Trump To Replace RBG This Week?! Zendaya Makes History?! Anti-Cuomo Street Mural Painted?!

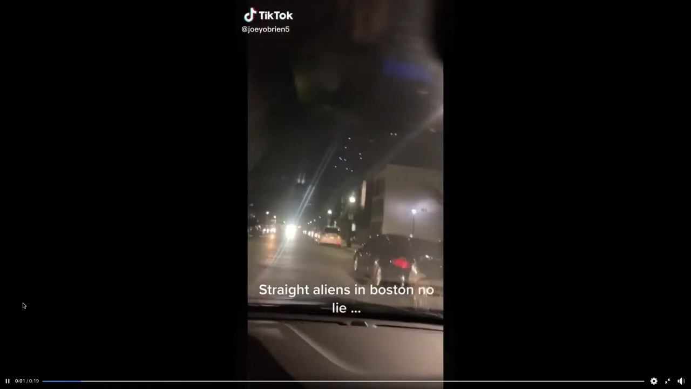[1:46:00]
Oh, no cap. What the fuck? What? See all that? See all that? Bro, what?